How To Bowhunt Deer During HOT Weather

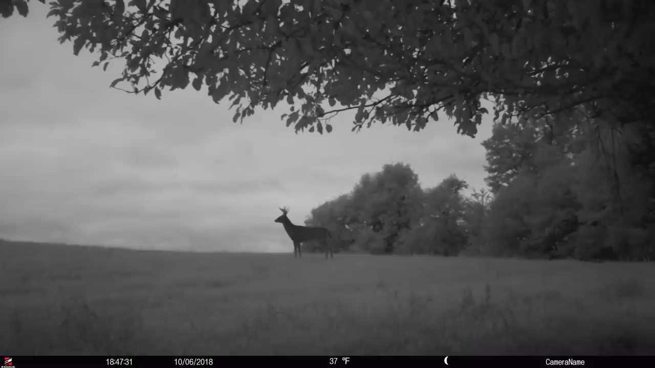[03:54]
a cornfield and watch those deer come out in the thumb of Michigan out into the soybeans and alfalfa fields and really paid attention to where they're coming
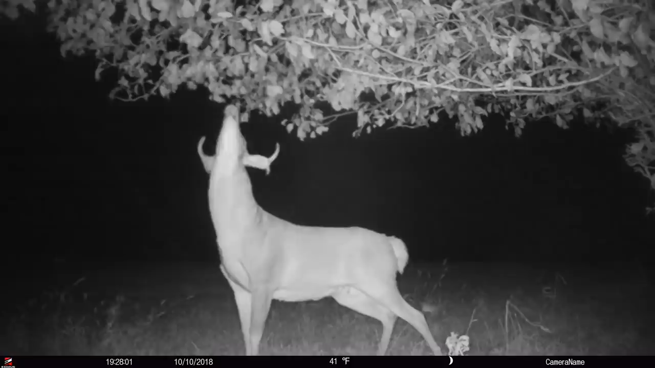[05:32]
apple trees if you're planting crab apple trees any kind of fruit tree make sure you're planting it by a bow stand that's no different than a water